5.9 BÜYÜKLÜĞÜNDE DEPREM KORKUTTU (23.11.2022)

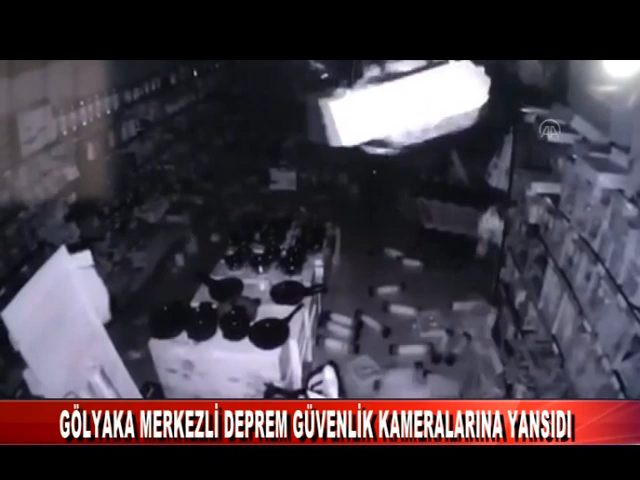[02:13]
Öte yandan bir iş yeri güvenlik kamerasının kaydettiği görüntüde çalışan iki kişinin sarsıntı esnasında paniklediği ve ardından masanın altına sığındığı görüldü.
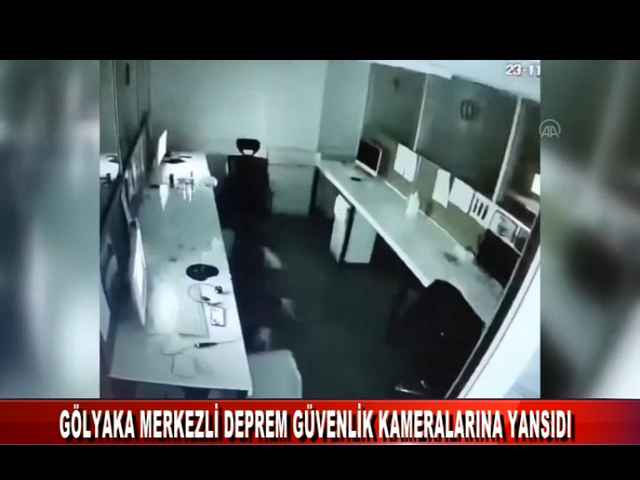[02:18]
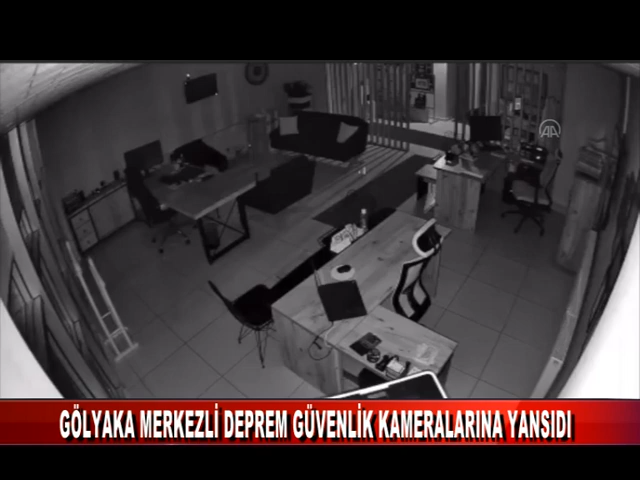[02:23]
Başka bir görüntüde ise ofisteki malzemelerin depremi şiddetiyle sallanması yer aldı. Altyazı M.K. Altyazı M.K. Altyazı M.K.